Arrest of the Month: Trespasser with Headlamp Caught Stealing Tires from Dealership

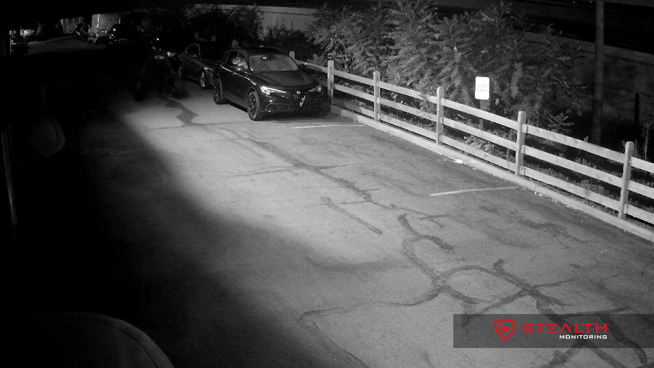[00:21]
The trespasser walked to the back of the property into a blind spot.